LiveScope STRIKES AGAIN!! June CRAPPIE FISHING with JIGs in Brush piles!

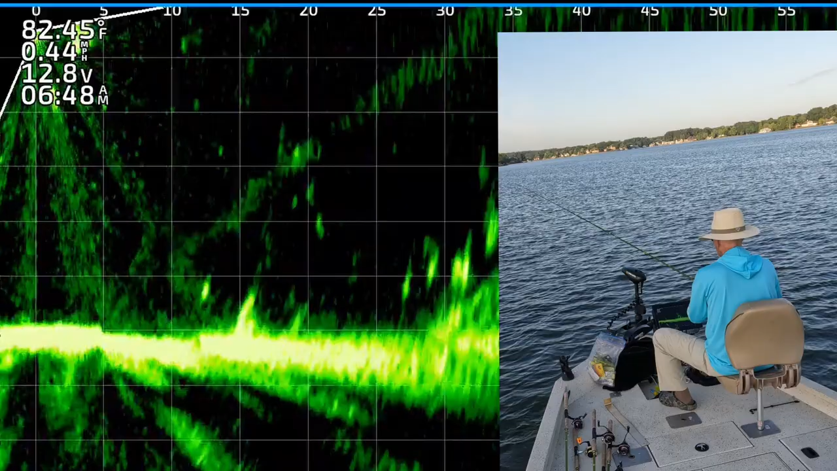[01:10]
On screen: water 82.45°F, speed 0.44 mph
There's one. Didn't even see it. 20 feet out.
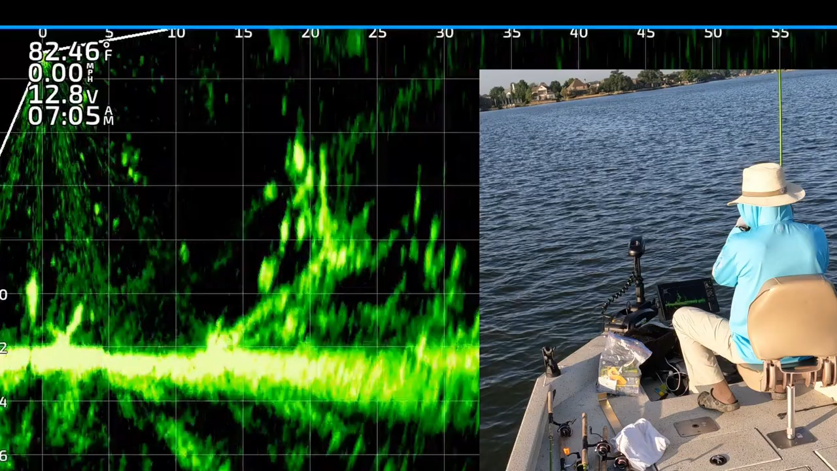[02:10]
On screen: water 82.46°F, speed 0.00 mph
Down 22 feet. Oh, God. All right. All right, maybe we got them fired up now.
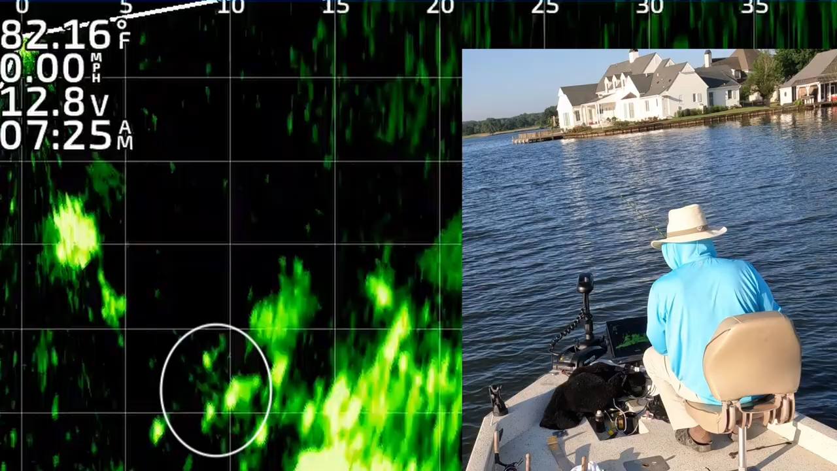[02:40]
On screen: water 82.16°F, speed 0.00 mph
There's one right under the boat.
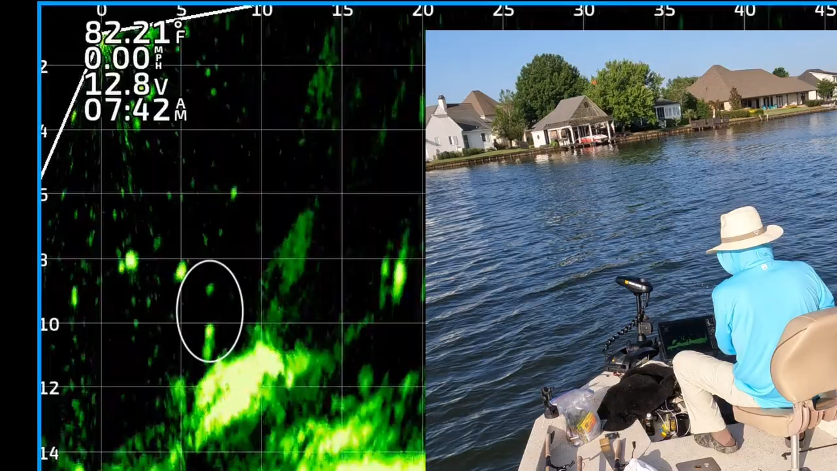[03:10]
On screen: water 82.21°F, speed 0.00 mph
There's one right under the boat. It's a mean one.
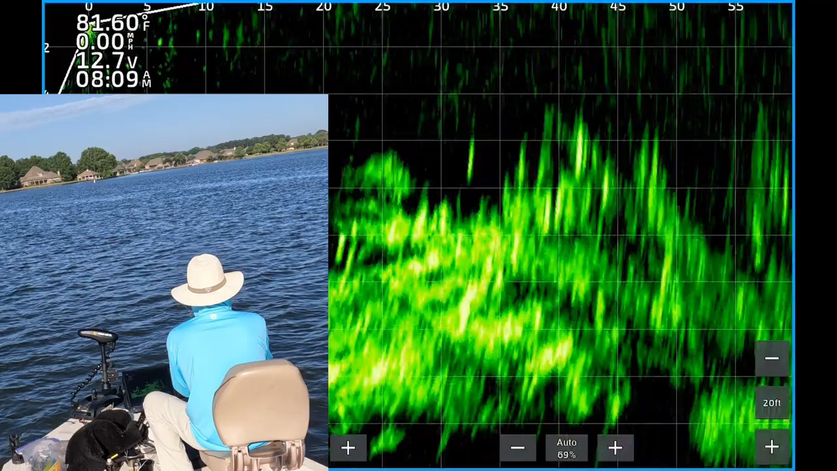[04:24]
On screen: water 81.60°F, speed 0.00 mph
There's one. 37 feet out. I think it's a catfish.
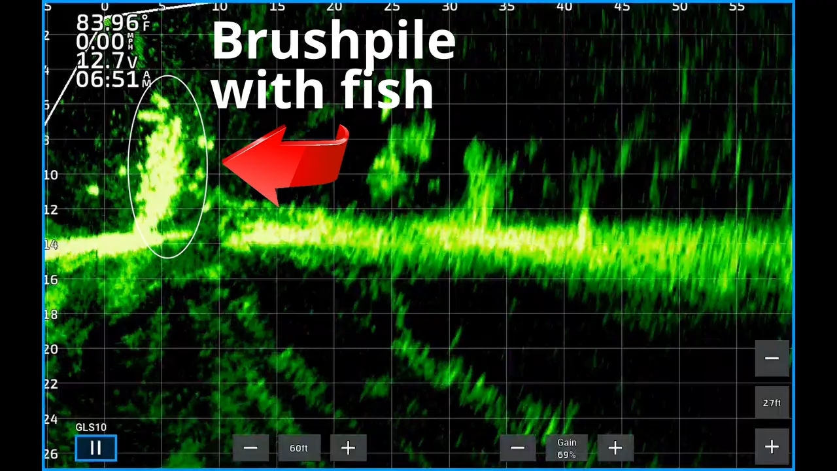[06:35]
On screen: water 83.96°F
But now that I have SpotLock, I can do that.
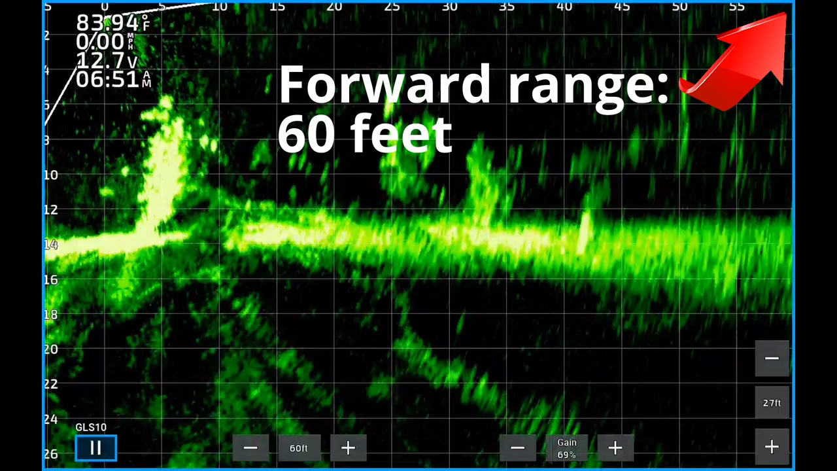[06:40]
On screen: water 83.94°F
So in the next video I make, I'll make sure to decrease the forward range to give
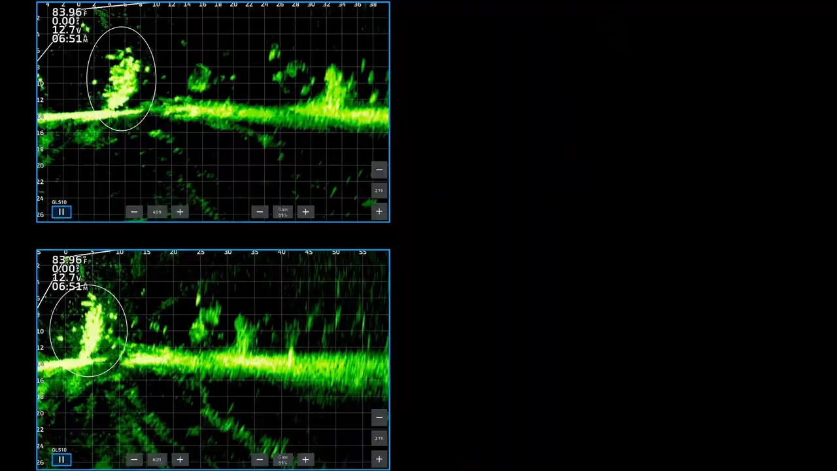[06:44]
On screen: water 83.96°F
more separation and a better live scope view for you. So thanks, Scott Jordan.
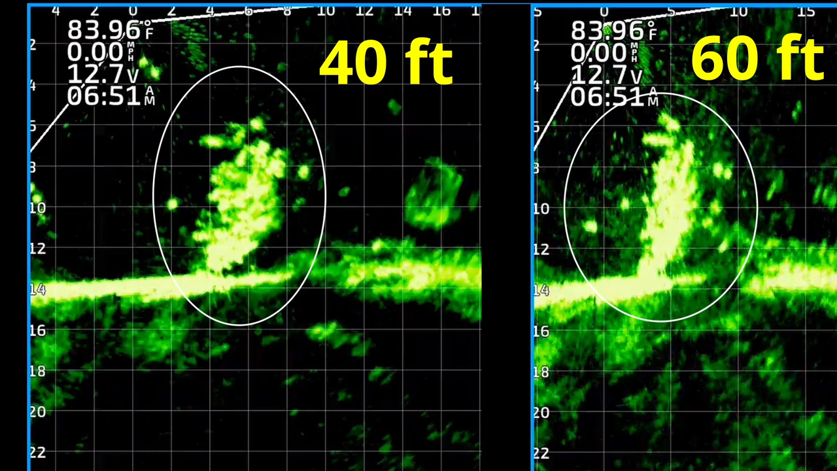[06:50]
On screen: water 83.96°F, speed 0.00 mph
You can get better separation and a better view by adjusting your depth as well. In this example, my depth is set at 27 feet deep,
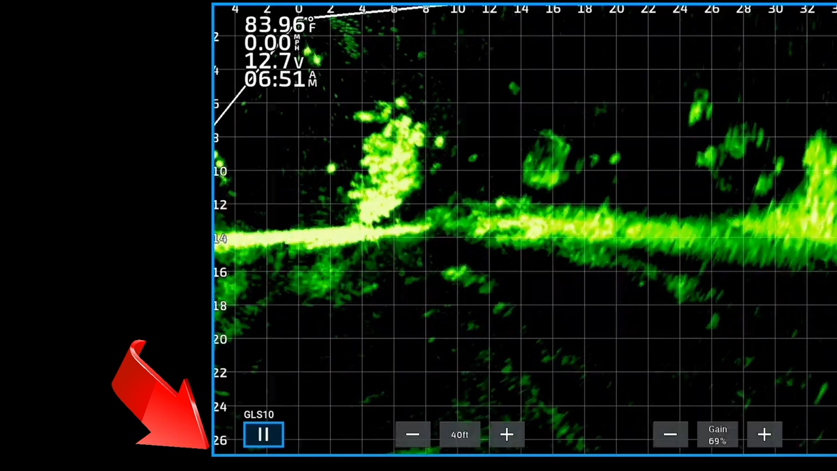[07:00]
On screen: water 83.96°F, speed 0.00 mph
even though the depth of the water is only 13 feet deep, and the brush pile tops out at 6 feet deep. So if I had decreased my depth range to around 17 or 18 feet,
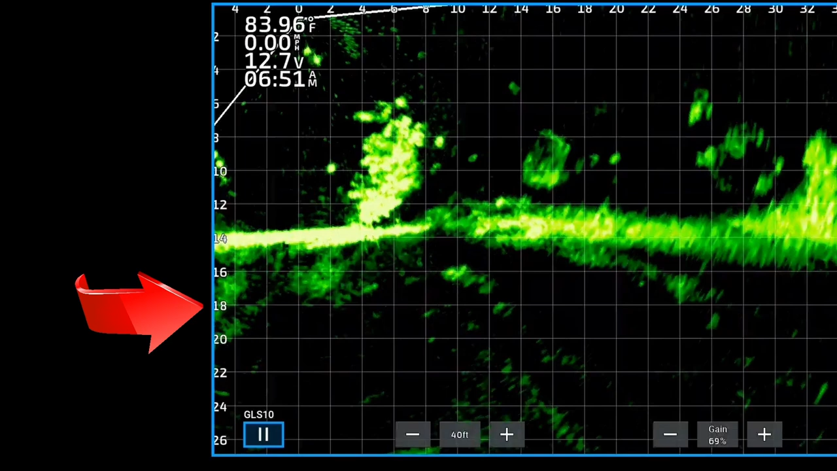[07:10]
On screen: water 83.96°F, speed 0.00 mph
that would have improved the separation even more.